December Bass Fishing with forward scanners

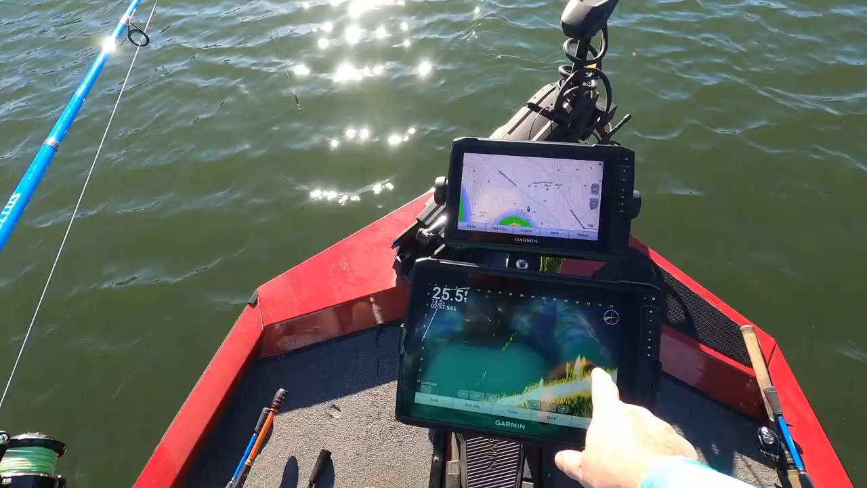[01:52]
So I got some structure down here, and I'm throwing this casting spoon. And I got bass on it.
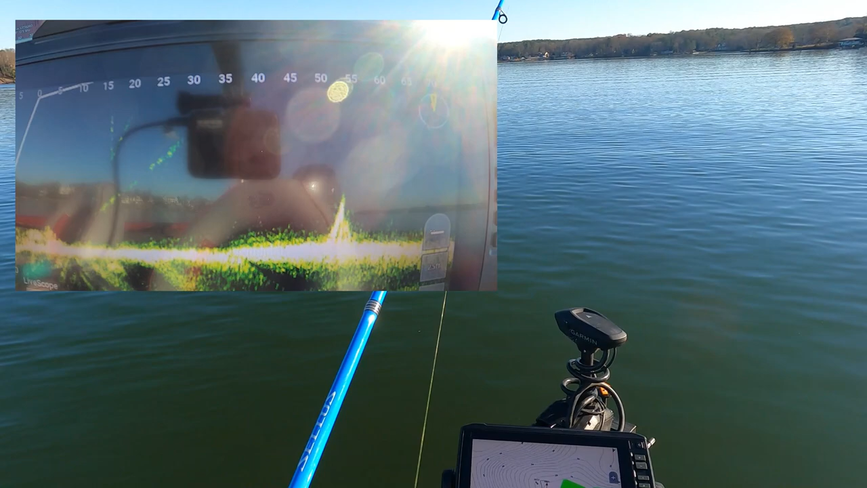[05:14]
There we go. And go down. Oh, there he is. He got it, boy. Yeah, he took it. Yeah, y'all saw that.
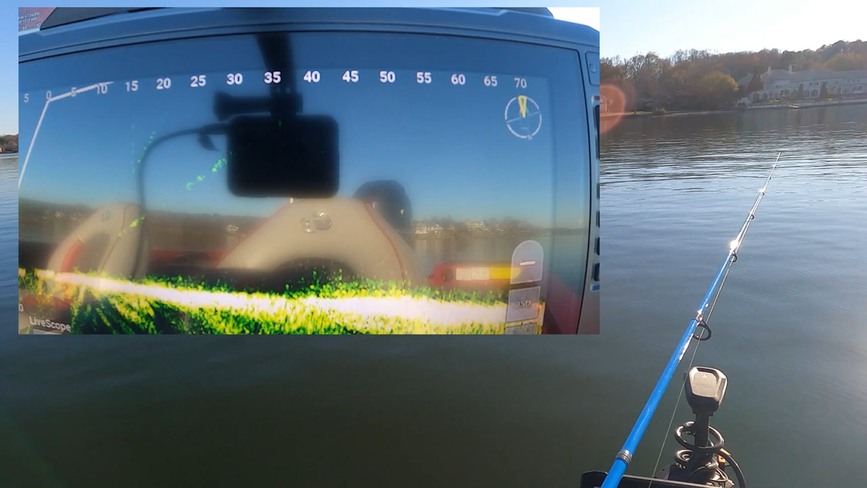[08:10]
Oh yeah, I saw my loot. I see it going down. I see it going down. Come on. Oh, there he is. Oh, I got redemption, boys. There you go.